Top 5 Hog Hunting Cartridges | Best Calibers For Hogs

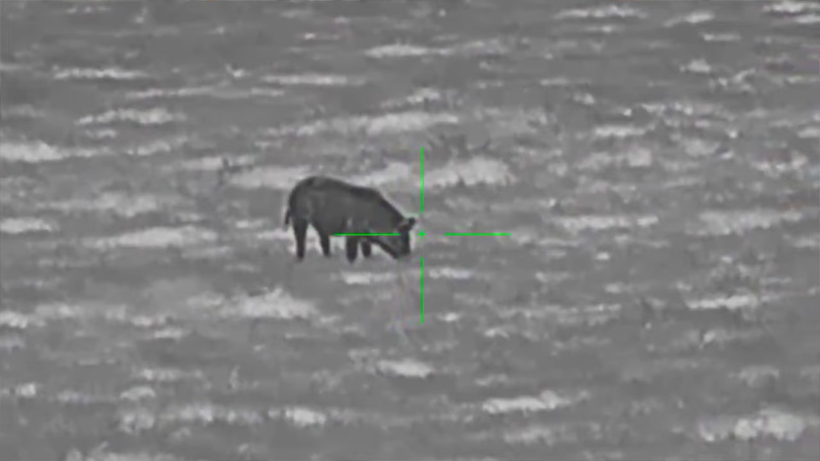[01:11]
It's really good for the first shot because usually,
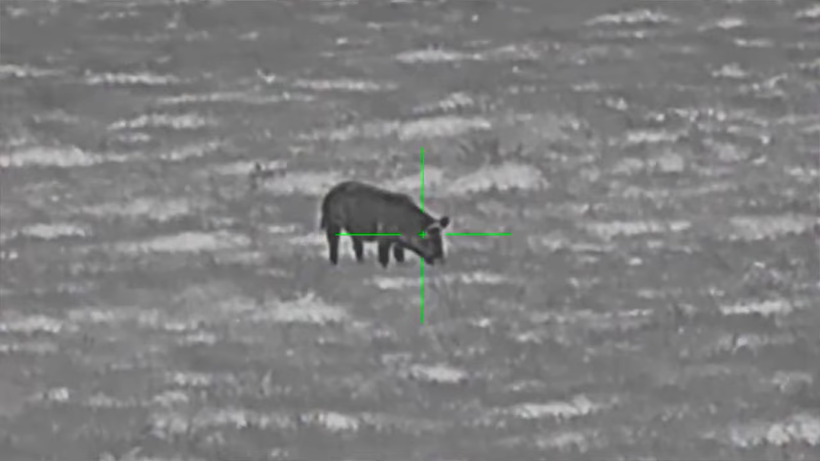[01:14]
you know, the first shot is up here in the crown area and it doesn't take too much lead and power to put that hog down on the first shot. After they scatter, you may have a little bit more of a problem bringing them down with a .223,
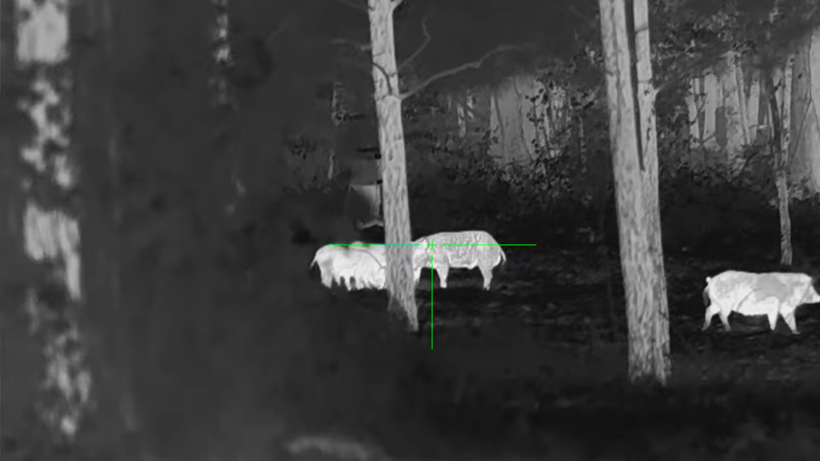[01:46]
Half the hogs you're going to see out there are small. They're young hogs. So, you know, if you come across a sounder that has a large
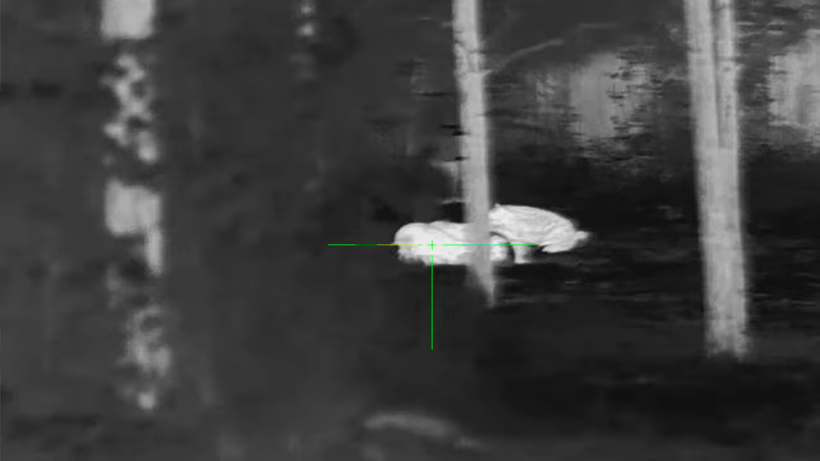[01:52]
female and, you know, some half-grown pigs,
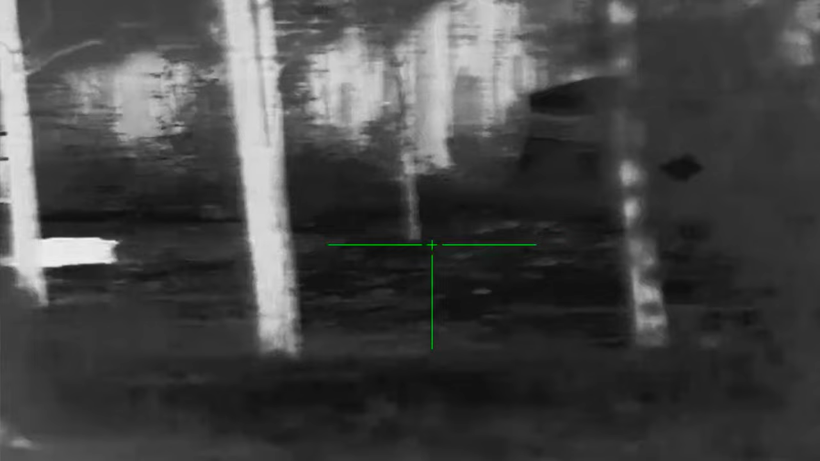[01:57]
then you're going to take that sow out with the first shot and then you've got, you know, when the little ones scatter,